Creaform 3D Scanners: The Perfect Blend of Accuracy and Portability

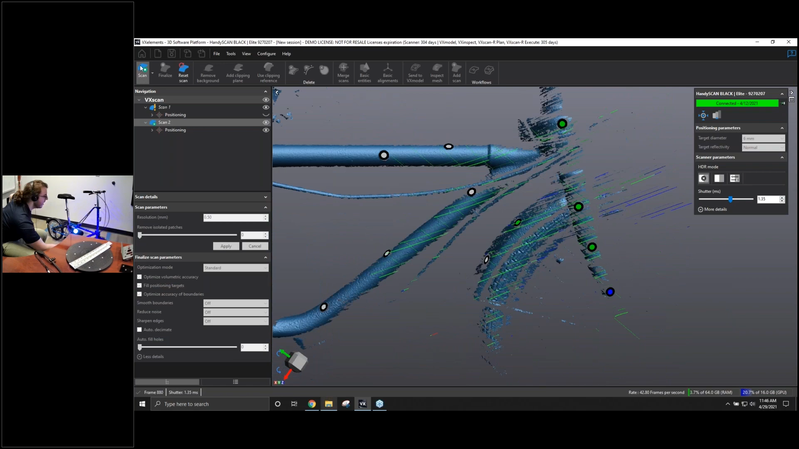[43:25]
Well, I can just kind of decrease that shutter speed. And here we go.
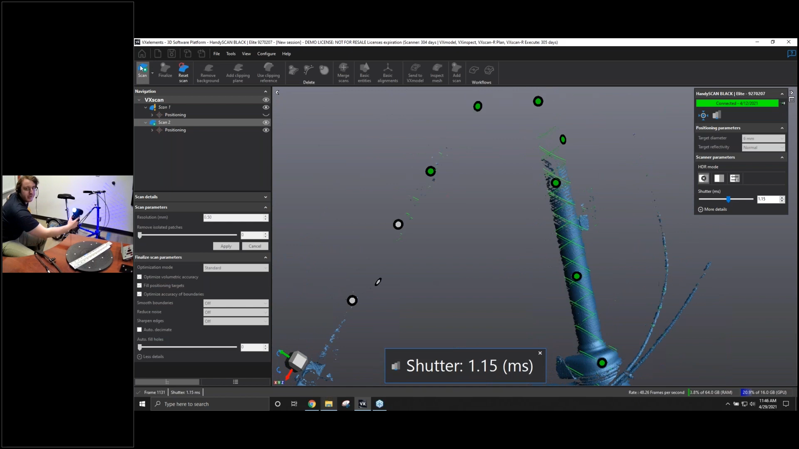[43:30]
That shiny rod just comes in right away, super quick and easy.
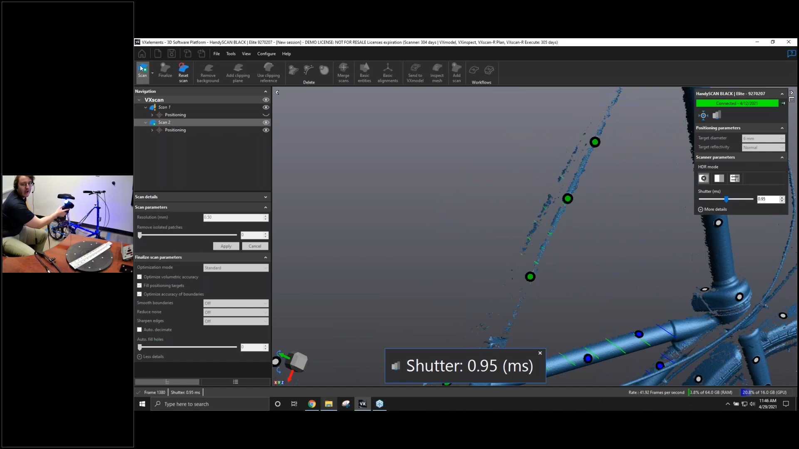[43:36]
Or I can just switch it to the single line mode to really go in and scrub out some of those parts.
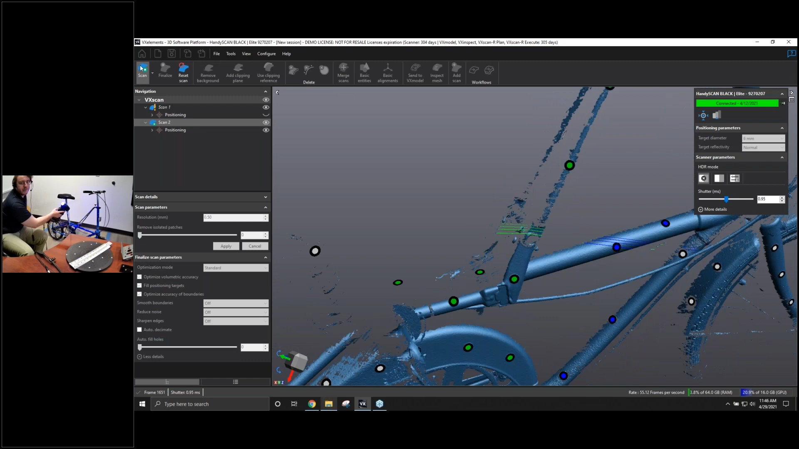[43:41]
So not again, having to worry about exactly what kind of ratio I'm going to be working if right off the bat, I just adjust it as I go, being able to transition between all these different materials.
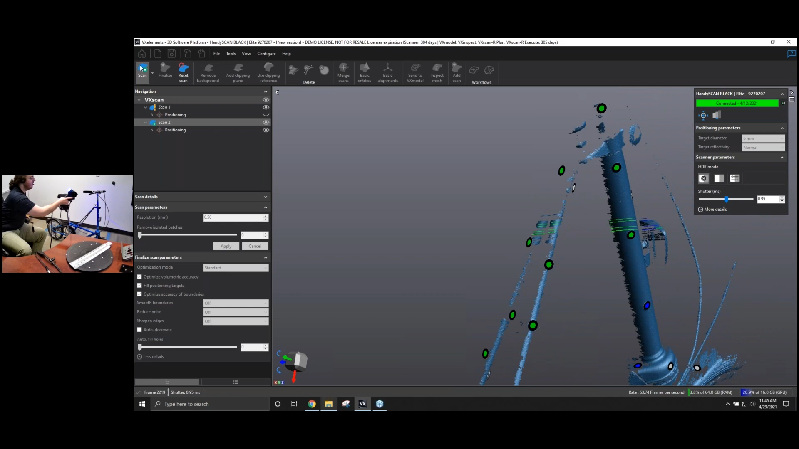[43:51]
And again, because we have targets on this bike itself, I can go in, move the scanner completely away,